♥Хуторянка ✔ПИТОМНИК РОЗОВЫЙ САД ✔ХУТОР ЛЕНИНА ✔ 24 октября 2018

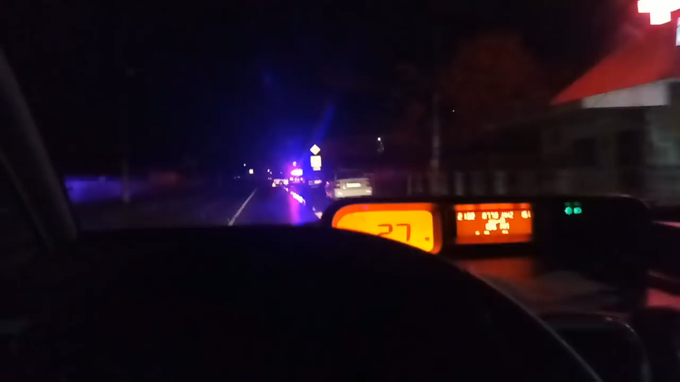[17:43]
А тут какое-то ДТП, походу. Возле школы. И не пойму, на развороте что-то.
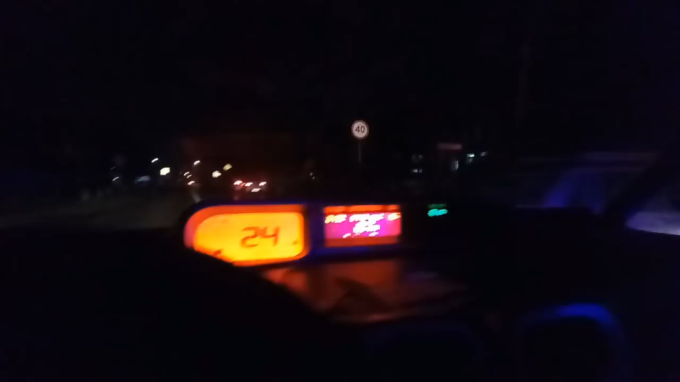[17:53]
Ой, да тут аж три машины. Не буду там останавливаться. Поеду дальше.